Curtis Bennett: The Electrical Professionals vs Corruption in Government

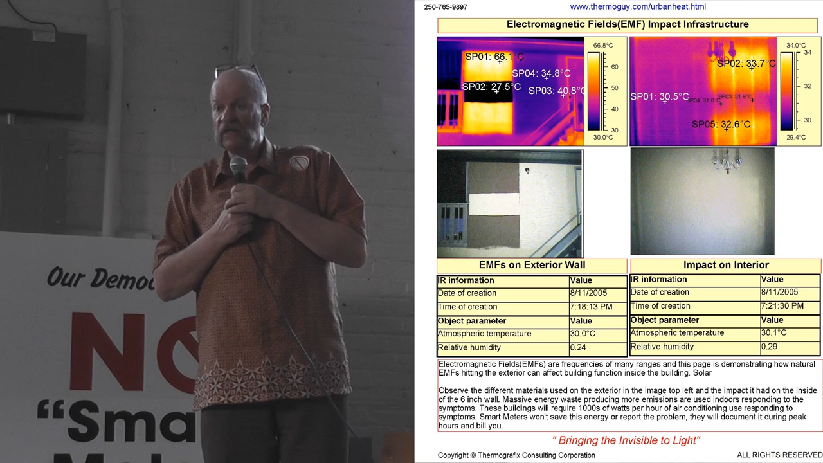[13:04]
The buildings aren't designed for 90. So guess what?
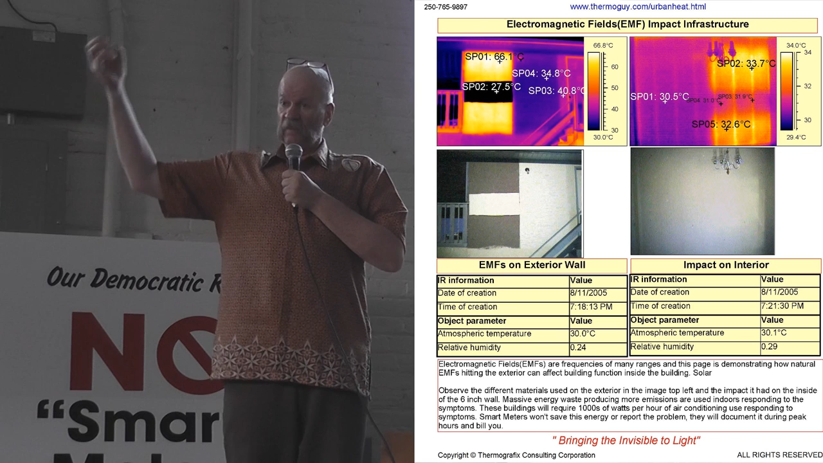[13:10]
These things aren't insulated for it, so the heat travels back inside the building where they're using air conditioning. How many people have heard of air conditioning? Do you know what air conditioning is? Refrigeration.
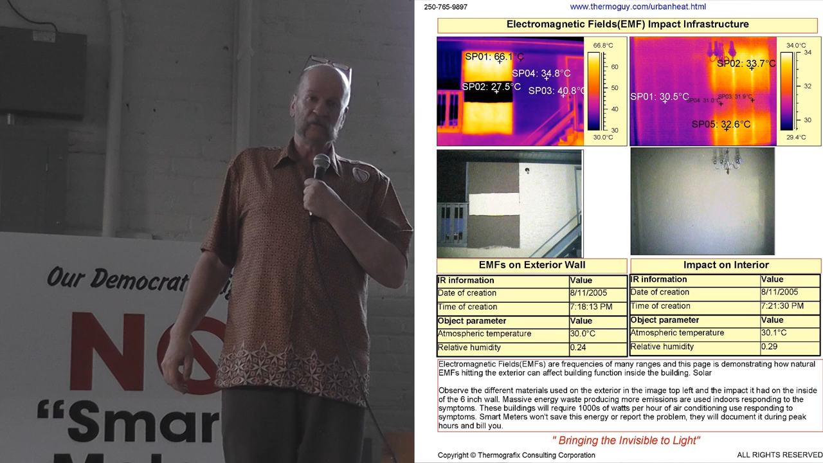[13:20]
Refrigeration. It's the same thing as opening your fridge door or going and standing inside a cooler. They didn't understand that the building's got problems. We just couldn't see it. And what we did is this.
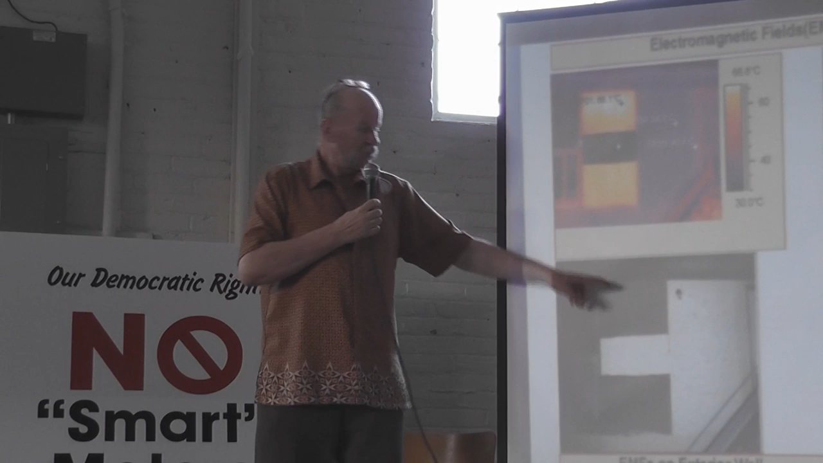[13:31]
Here's a building. Brown paint. Exterior paint. Piece of Styrofoam in between.
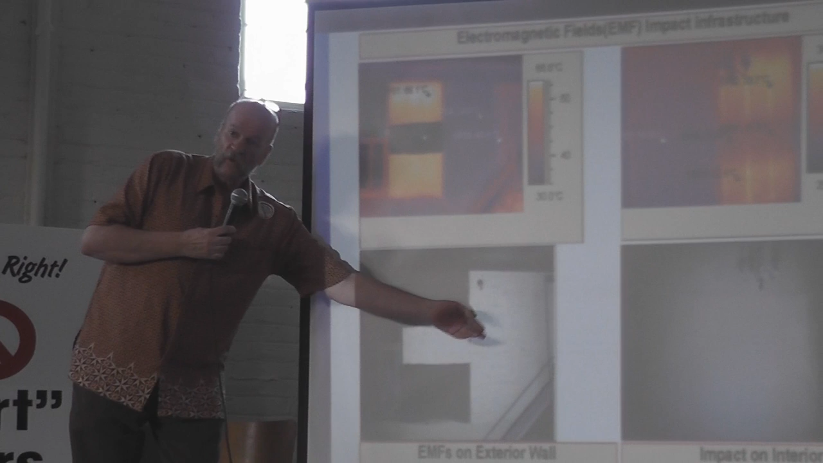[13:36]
White paint. Here it is right here. That much hotter. This is 66 degrees Celsius.
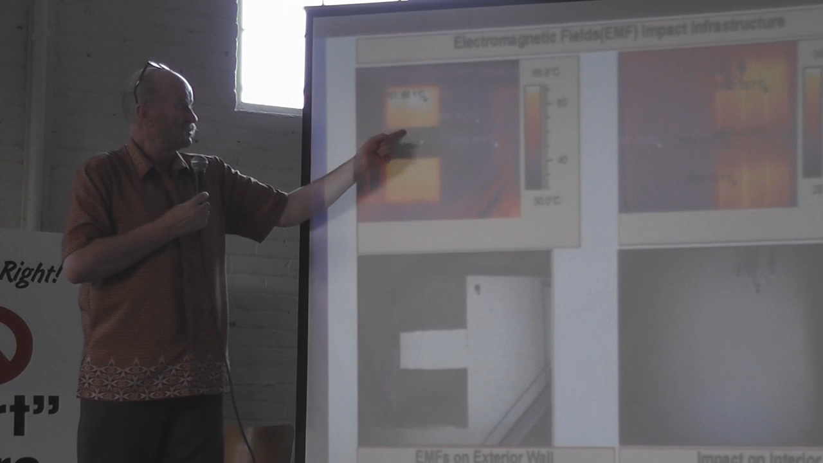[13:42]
It's designed by building code to be a maximum of 33.
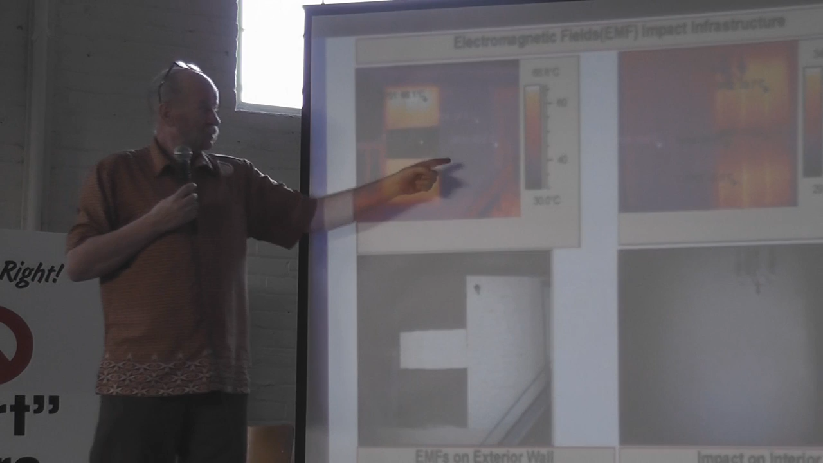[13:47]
Look at what it does on the inside of the building. Here's where the Styrofoam is. Do you see the heated lumber?
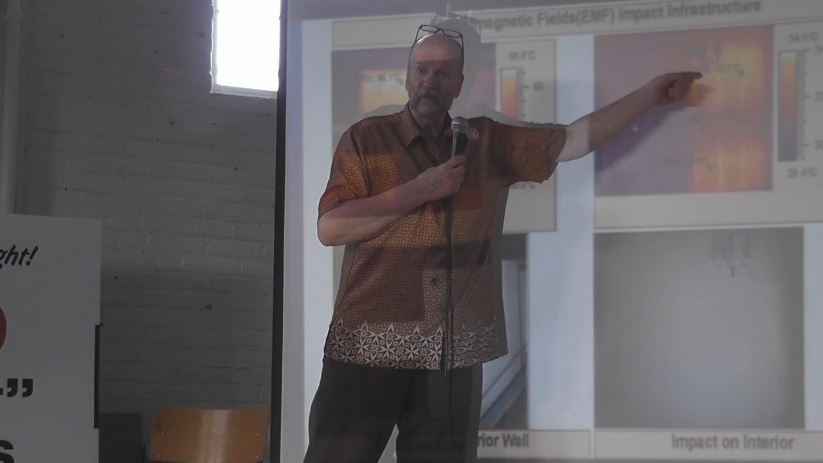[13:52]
Do you know what it takes to heat lumber all the way through a wall like that? It doesn't transfer heat very well. It takes a lot to impose that load on there. And it's causing a big energy demand.
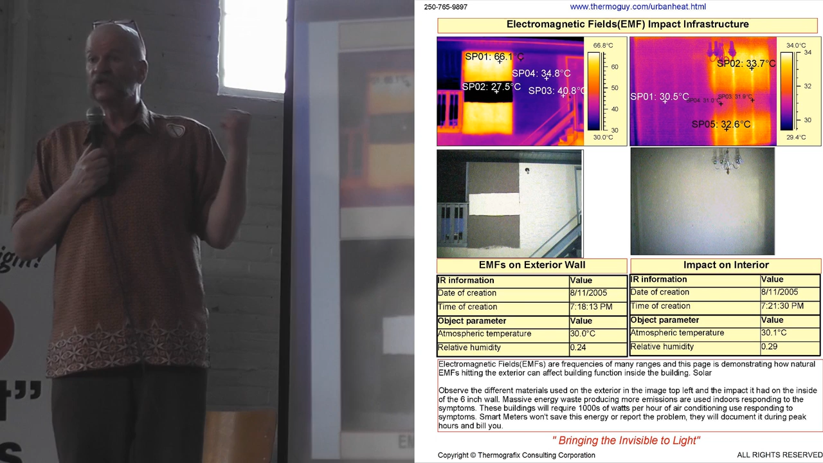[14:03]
Next slide. This is air conditioning.
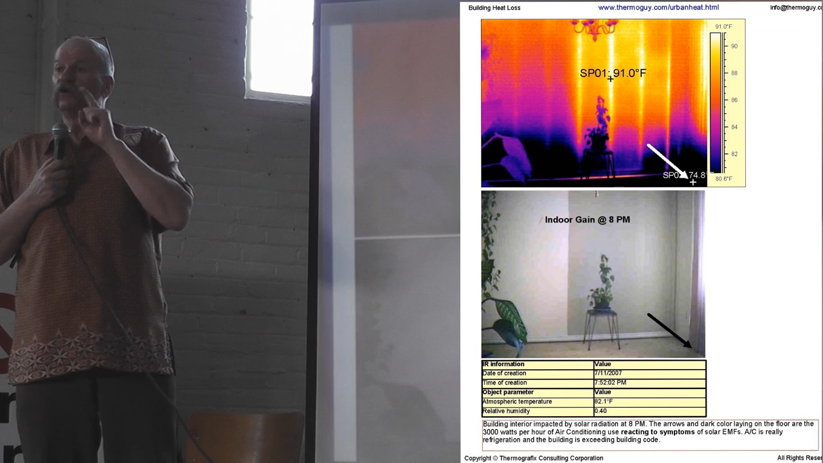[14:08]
Cold, heavy air laying on the floor. Right here.
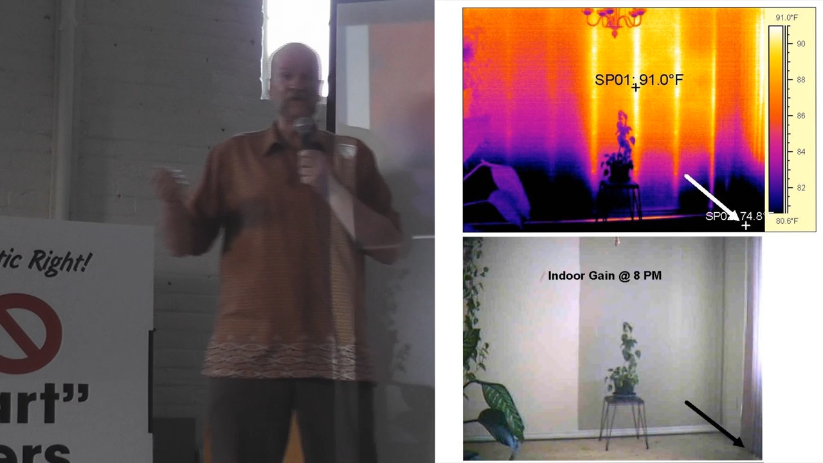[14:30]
On screen: scale top 91.0°F, scale bottom 80.6°F
Campbell and said building exteriors need to be shaded or painted properly or protected. Mr. Campbell edited that out of the inquiry too. So guess what? This grid's not going to catch this problem here. And even this. And guess what? The wireless community got knocked off the smart grid down east too. Next slide. Here's what to show you this.
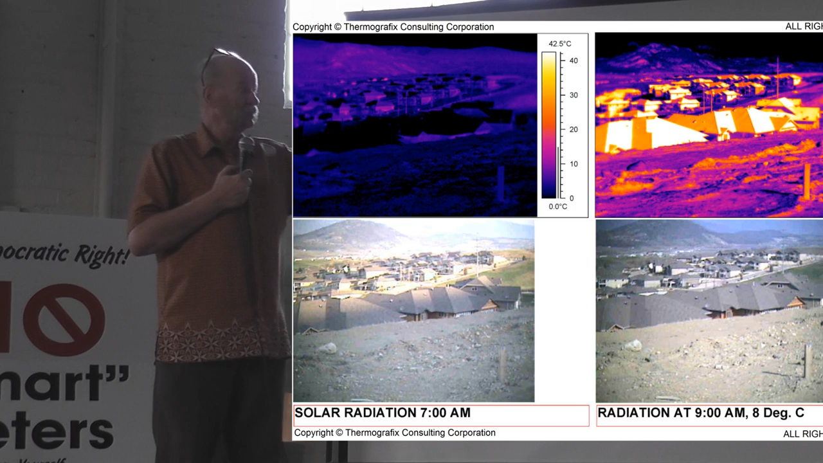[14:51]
Buildings are supposed to reflect or protect from solar radiation. For you tradesmen and people out there, there's a big million, billion dollar economy in whitewashing buildings, functional landscaping.
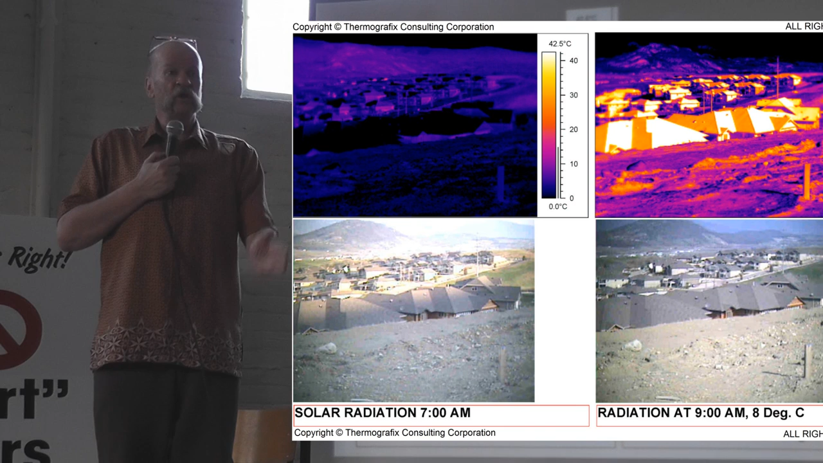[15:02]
Here's a development before sunrise. Can you guys see this thing? It's functioning with the atmosphere. It's doing pretty good, isn't it?
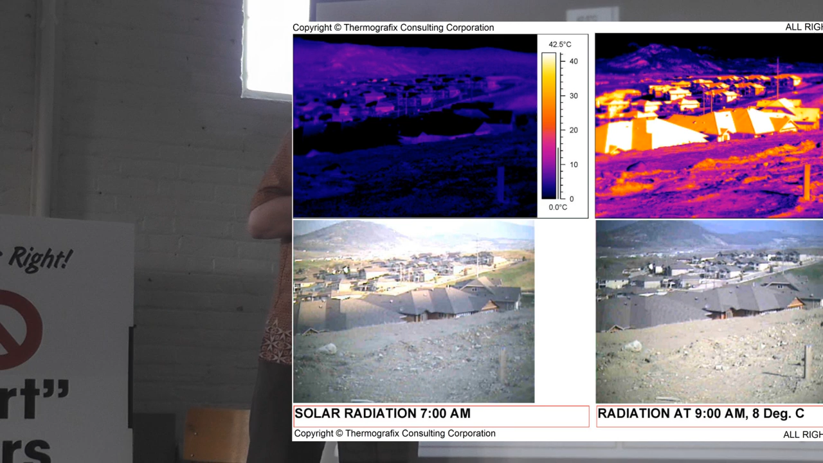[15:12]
This is in the morning, right away. Right after sunrise. It is so aggressive and so fast. The same solar radiation. A frequency. Next slide, please. Now when people talk about frequency interactions and the fact that it can't hurt you, it can't do things, that's just absolute nonsense.